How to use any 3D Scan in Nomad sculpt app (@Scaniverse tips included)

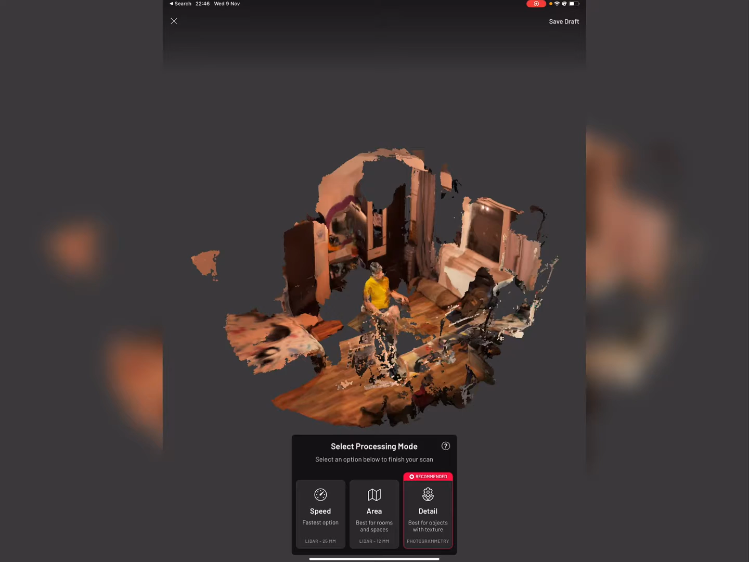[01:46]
Okay, now that the scan is done, we're gonna process it as a detail best for objects with texture,
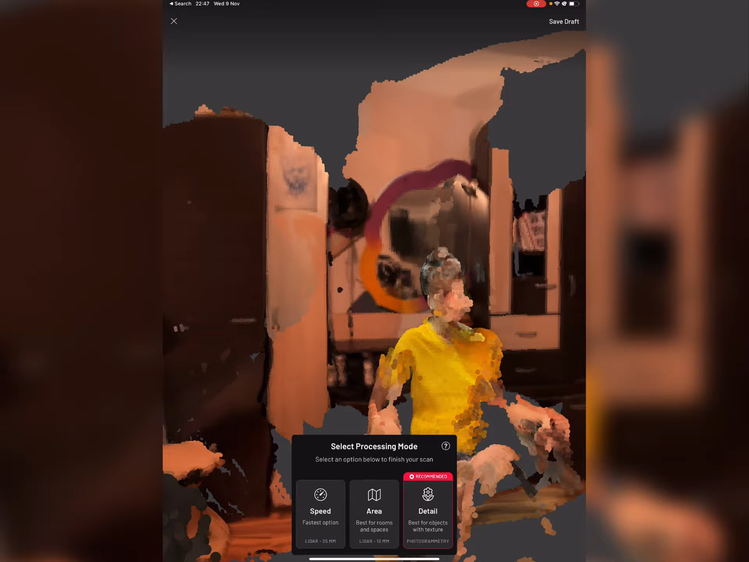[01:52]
the recommended one.
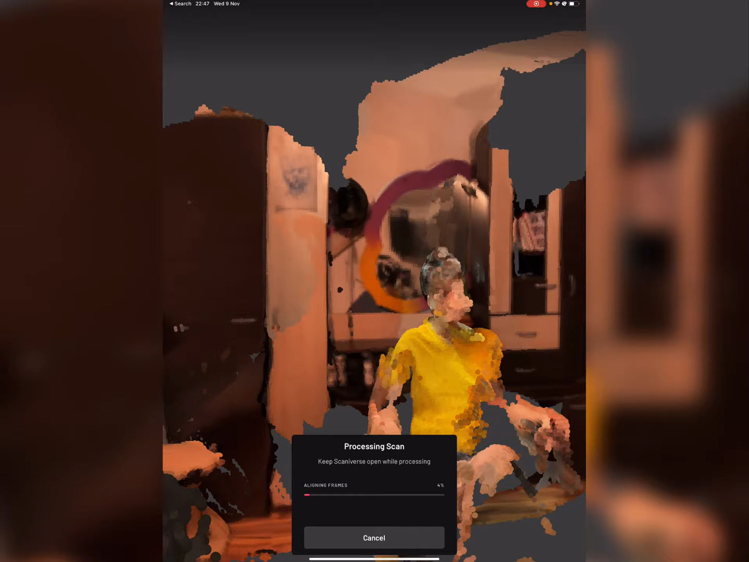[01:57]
And after the processing we'll see how it's made,
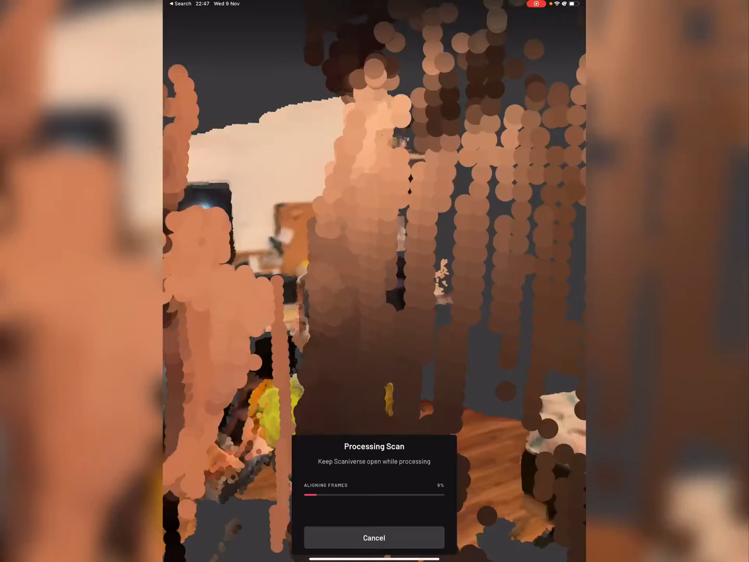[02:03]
if it's a good scan or not. At the first look, the scan seems like
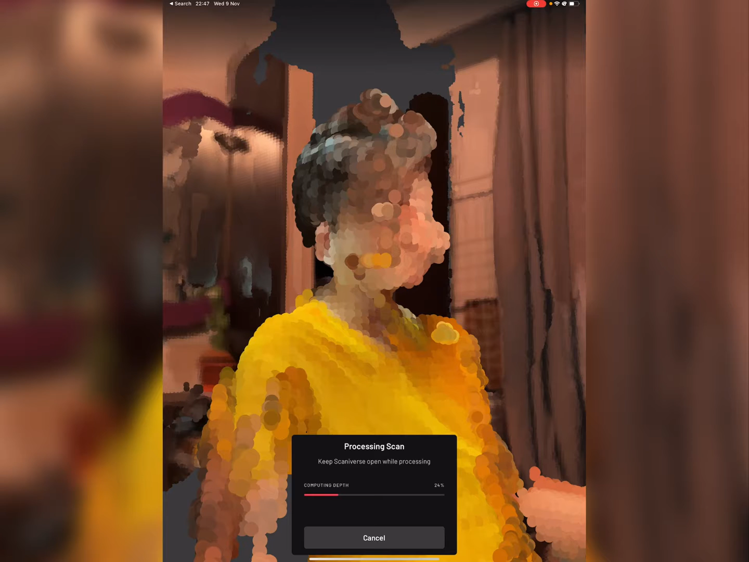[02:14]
it isn't a good one,
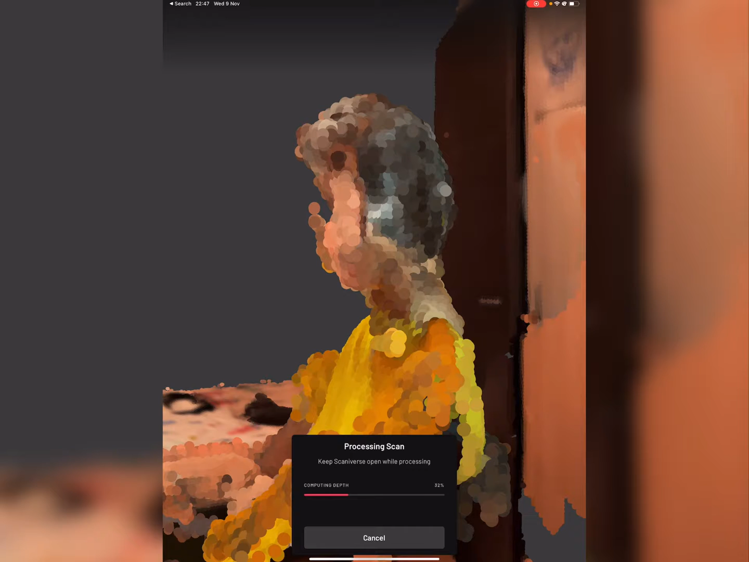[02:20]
but often I found that after processing, the scan looks way better than it.
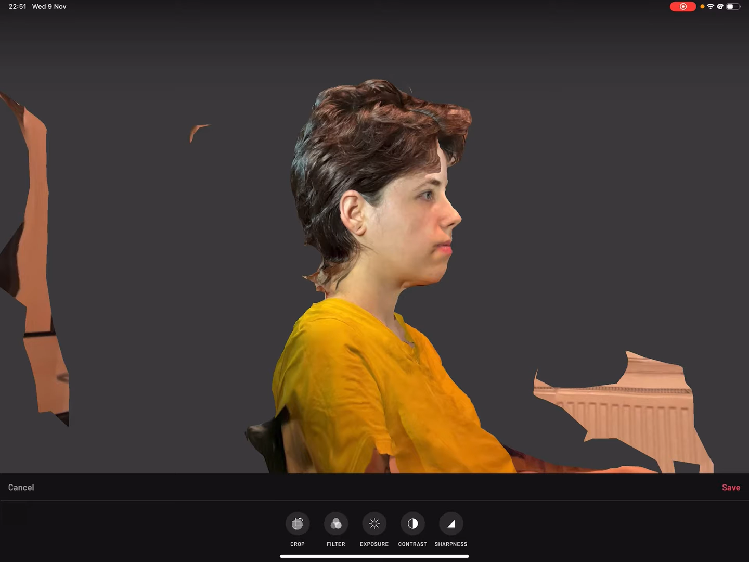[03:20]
editor, which allows us to first of all rotate the scan
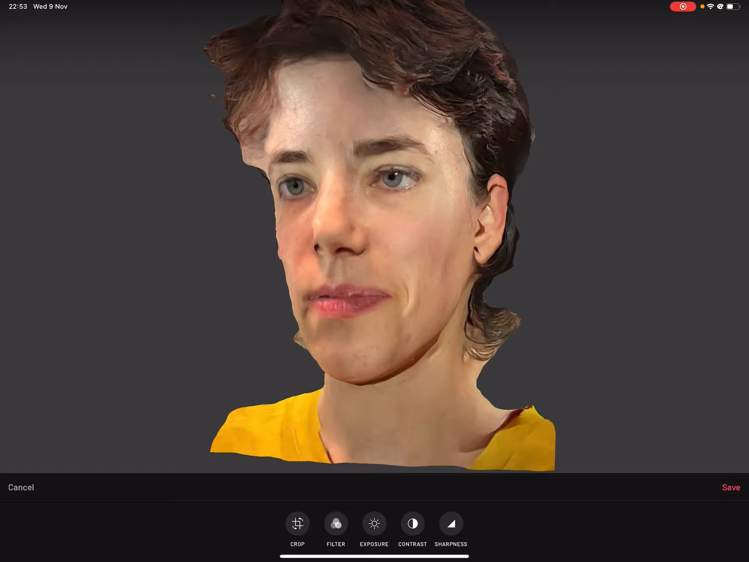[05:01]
And yeah, save. Now we can either share as a video. If you wanna showcase your scan to someone, you can change the motion of it.
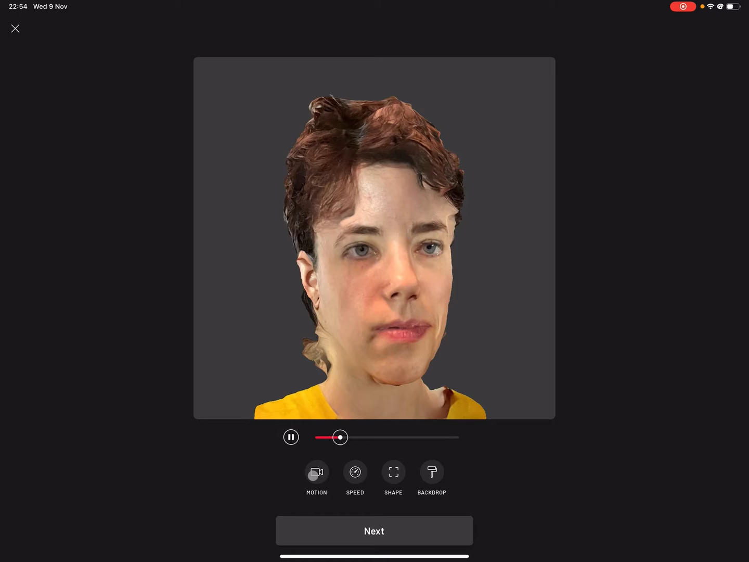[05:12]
And here in the motion section, I'm gonna show you the walkthrough of how the scan was made.
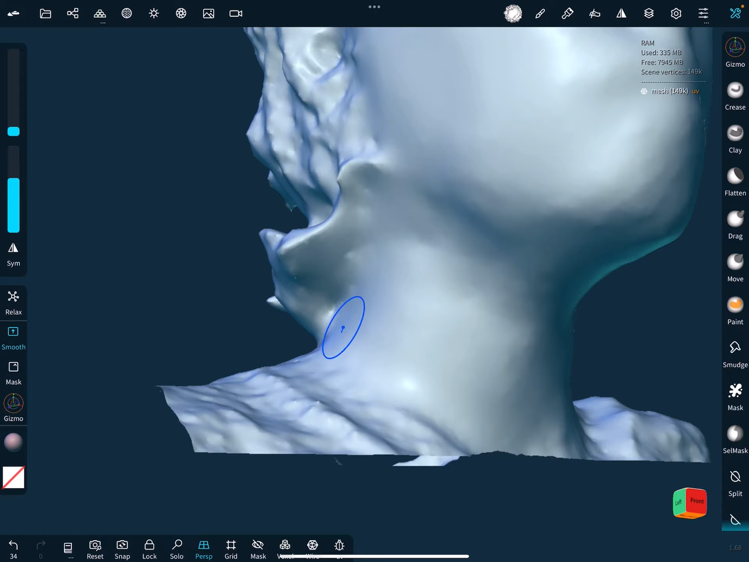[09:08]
The risk of doing too much Smooth is to change the features of the model in a way that maybe you don't want or you don't need. I'm gonna do the neck as well. The reason why it's switching between Gizmo and Smooth tool is because I'm using my keyboard and with the Shift key,